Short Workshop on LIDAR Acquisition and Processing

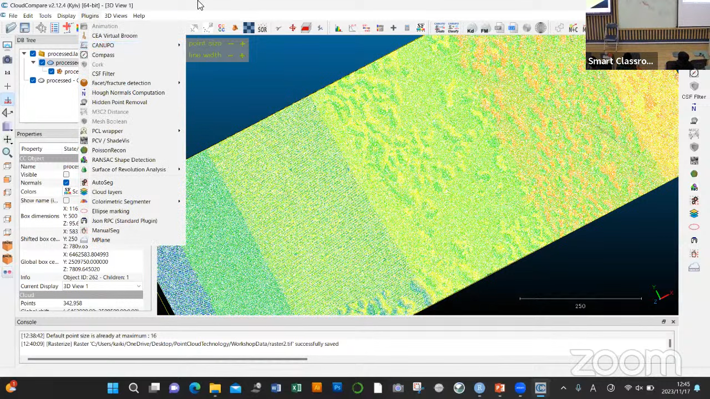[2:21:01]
All of this is in the plugin to do this. So you can also learn it. If you go to the plugins, you press help, they explain how it works.